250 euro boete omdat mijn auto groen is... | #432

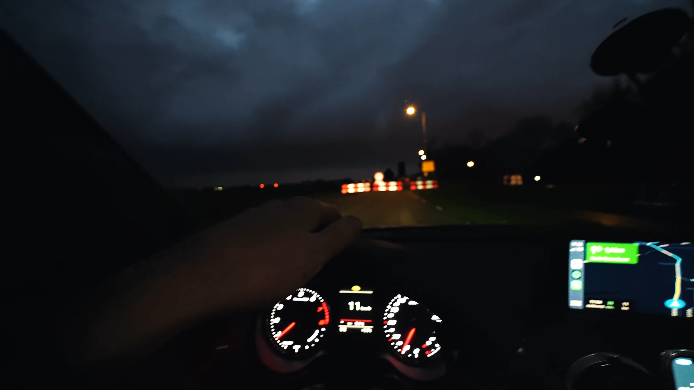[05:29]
We staan echt al voor de derde keer bij een afgesloten weg.
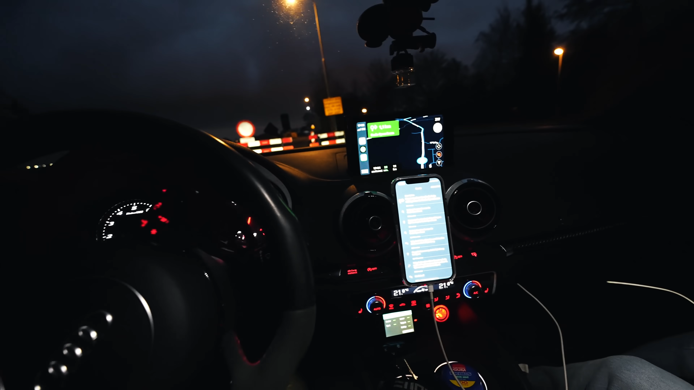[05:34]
En we hebben nu geen idee hoe we ergens komen. Het is echt één hele lange route.
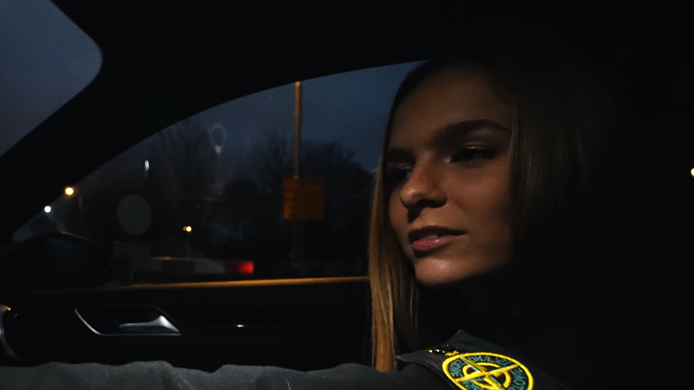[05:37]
Nee, je moet even dat filmen. Thanks.
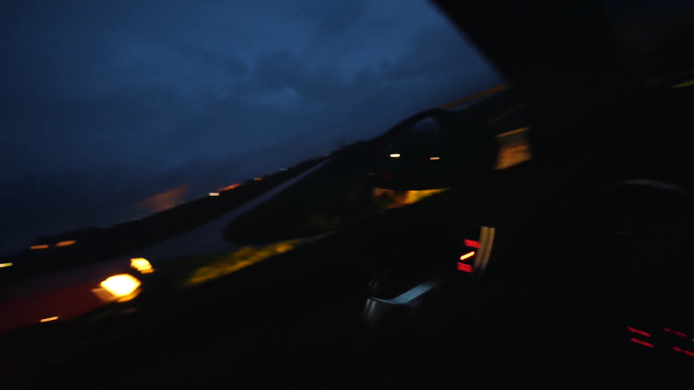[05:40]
Ja, de tweede, ik kan er ook niks aan doen. Dit doet Maps.
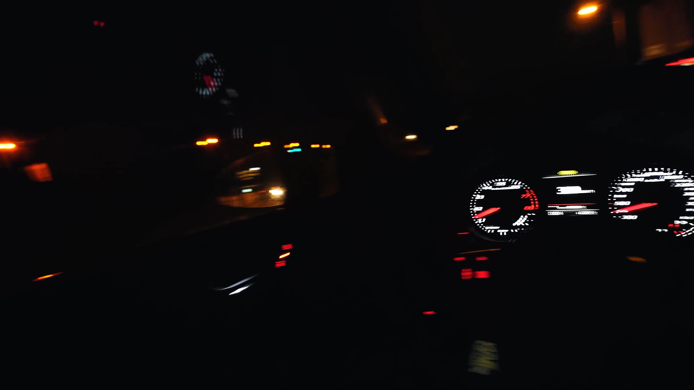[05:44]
Oké, achter mij een stoppolitie. We gaan zien wat het is. Hoi, hoi. Verkeerspolitie, heb jij een rijkentekenbewijs bij je? Ja.